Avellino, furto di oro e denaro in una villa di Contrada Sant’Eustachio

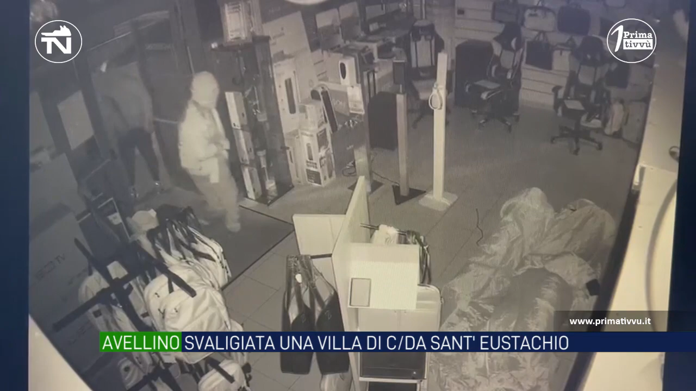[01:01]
un gruppo di cinque ladri incappucciati e attrezzati di faretto che dopo essersi introdotti nei locali dell'azienda specializzata nella fornitura di attrezzature per ufficio,
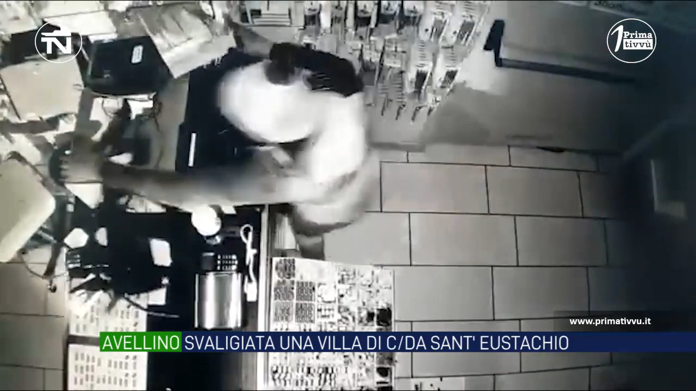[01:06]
sono riusciti ad asportare la cassa automatica per poi darsi alla fuga a bordo di un'auto giunta fino nei pressi dello stabile.
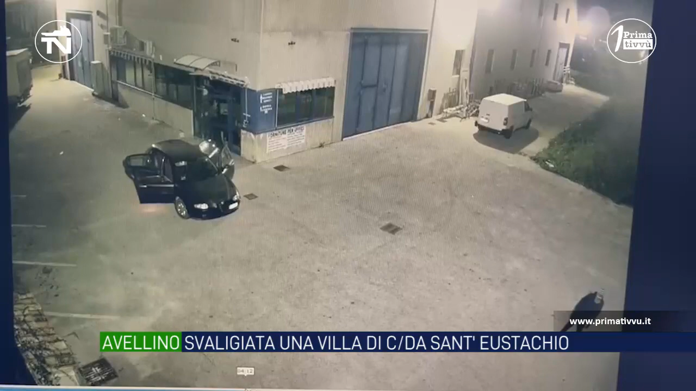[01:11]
Una settimana fa era stato il capannone della talento Cash & Carry, sempre a Piano Dardine, a pochi metri di distanza dal 3B Office, a finire nelle grinfie del commando.